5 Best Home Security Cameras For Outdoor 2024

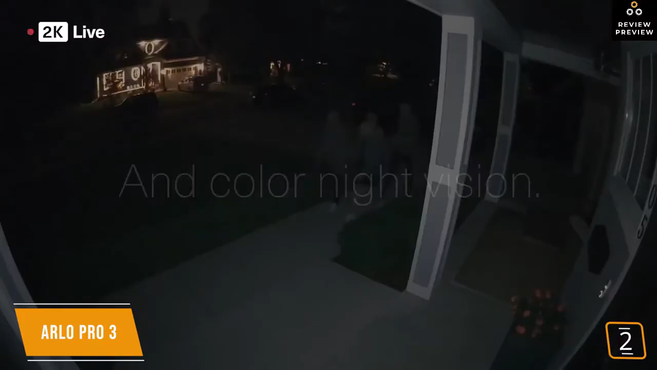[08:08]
you'll get to pick out key details in your video
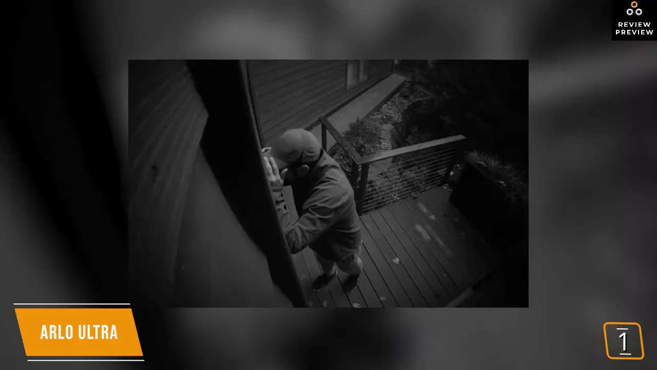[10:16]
improved night vision with sharp detailed images that are not overblown you'll be able to easily identify people and cars with